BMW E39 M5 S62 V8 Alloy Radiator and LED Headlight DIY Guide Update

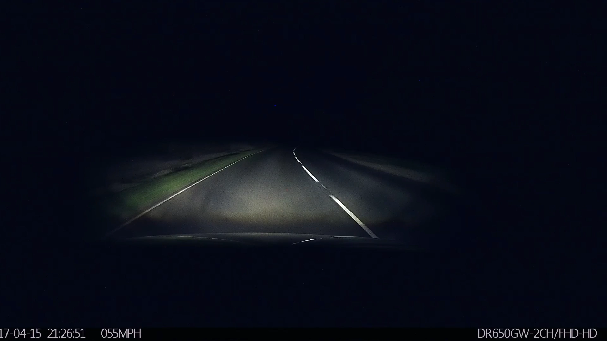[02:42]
the dipped beam which is xenon on my car and as you can see it's got a really nice spread of light on the road for the xenons over to the main beam on a completely unlit road we have a fantastic spread of super crystal white light and visibility is improved road signs in the distance the reflection off them pointing out any hazards that are upcoming on roads that are unlit